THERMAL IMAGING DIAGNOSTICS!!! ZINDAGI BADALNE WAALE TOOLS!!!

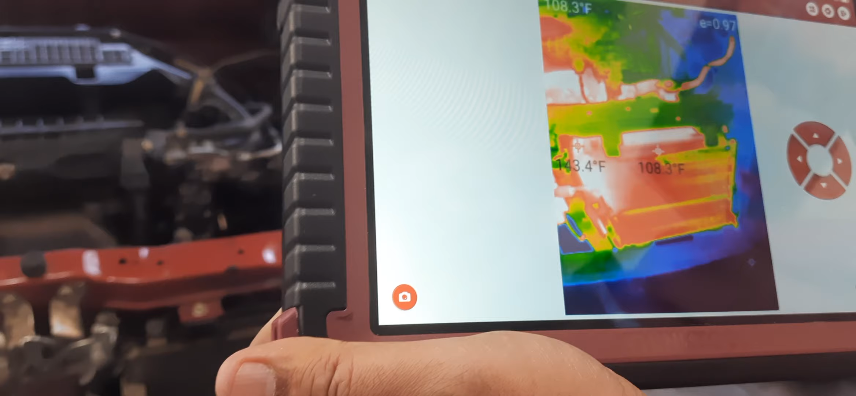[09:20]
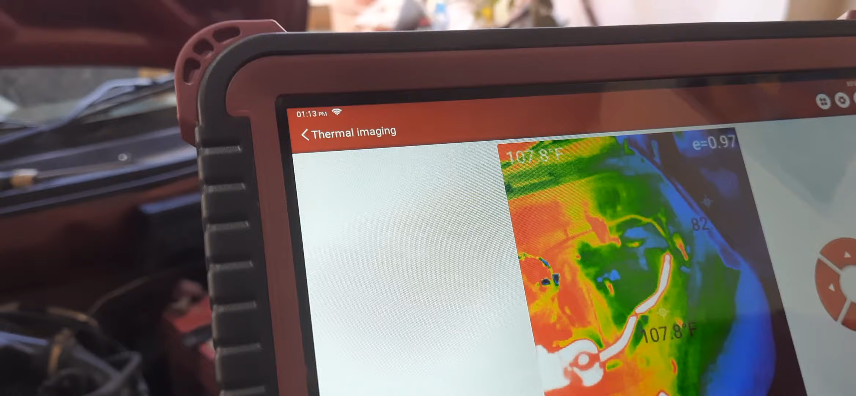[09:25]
और ये रही मेरी वायरिंग, अब ये और गर्म हो रही है, जाहिर सी बात है इलेक्ट्रिकल लोड है,
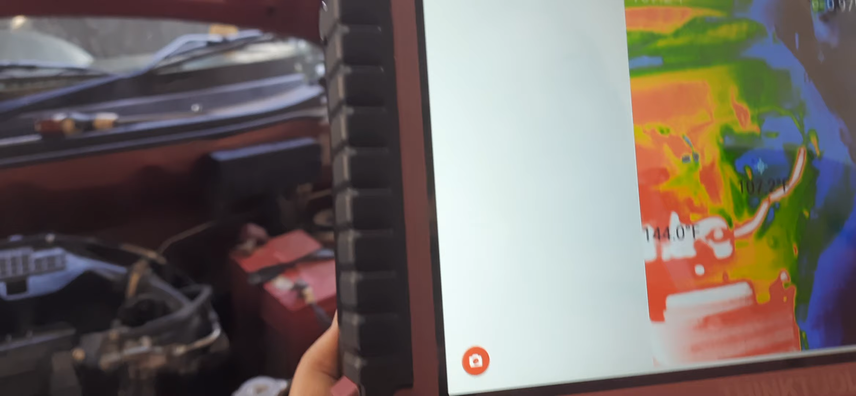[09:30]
और ये देखो लुक एट दिस,